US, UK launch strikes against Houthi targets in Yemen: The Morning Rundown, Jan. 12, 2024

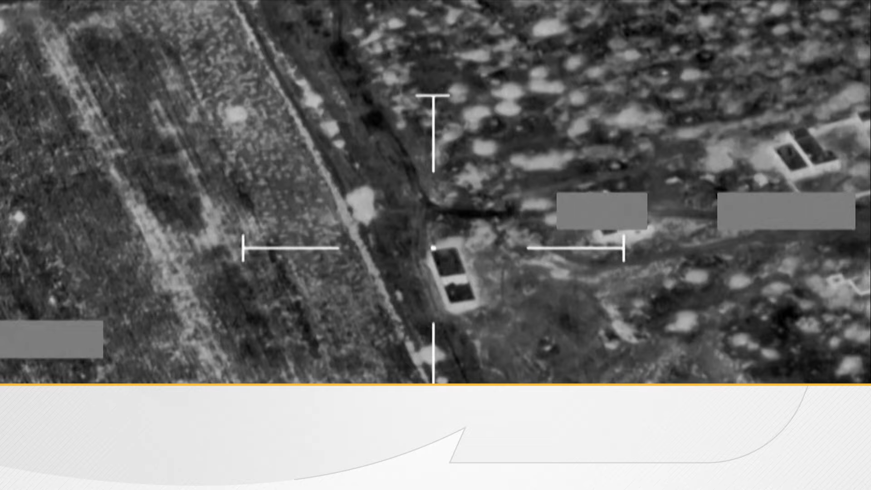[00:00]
The United States launches large-scale retaliatory airstrikes against the Iran-backed Houthis in Yemen.
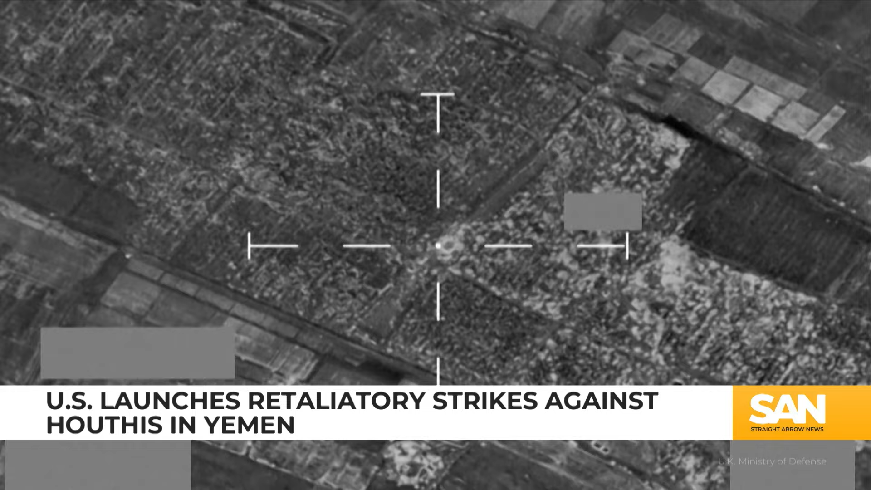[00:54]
officials say the airstrikes targeted 16 sites, hitting munition depots, launching systems and air defense radar systems. This marked the U.S.'s first military response
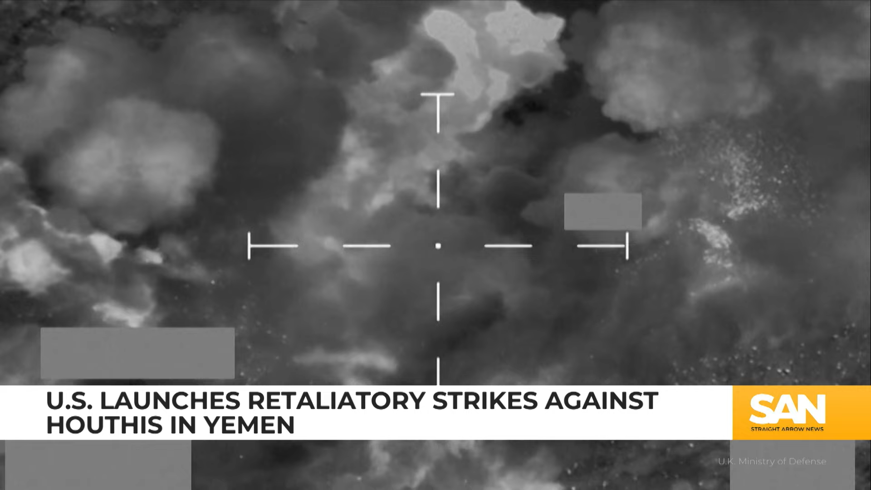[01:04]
to the Houthis' persistent attacks on commercial vessels in the Red Sea since the start of the Israel-Hamas war. The U.S. issued a warning to the militant group last week. Just days later, the U.S. and U.K. forces shot down a barrage of drones and missiles fired by the Houthis in the group's largest assault yet. In a statement, President Joe Biden said,